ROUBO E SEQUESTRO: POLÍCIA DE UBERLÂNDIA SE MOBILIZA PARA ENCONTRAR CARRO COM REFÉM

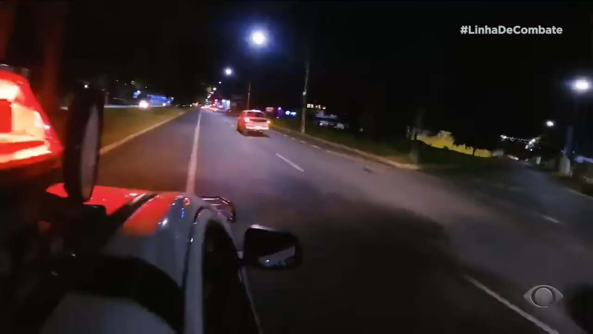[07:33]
os policiais se dirigem a um ponto dominado pela facção.